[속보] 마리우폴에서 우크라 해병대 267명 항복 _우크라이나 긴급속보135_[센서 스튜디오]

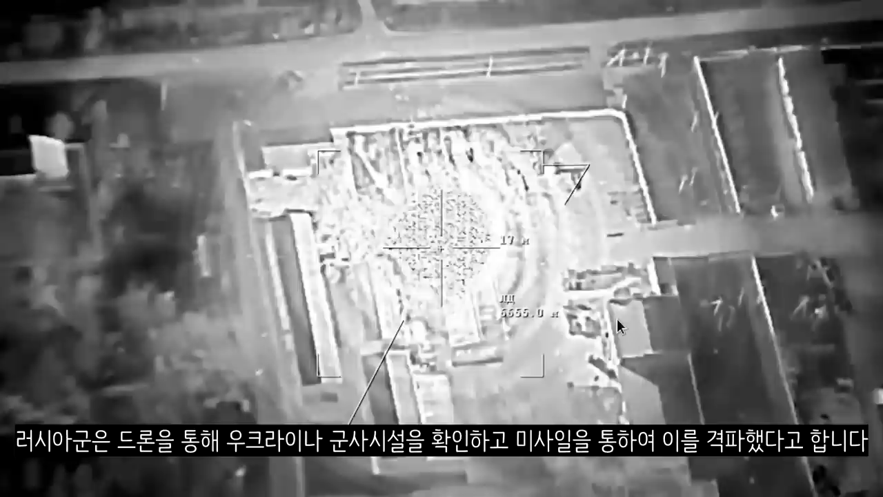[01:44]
러시아군은 드론을 통해 우크레나 군사 시설을 확인하고 미사일을 통하여 이를 격파했다고 합니다.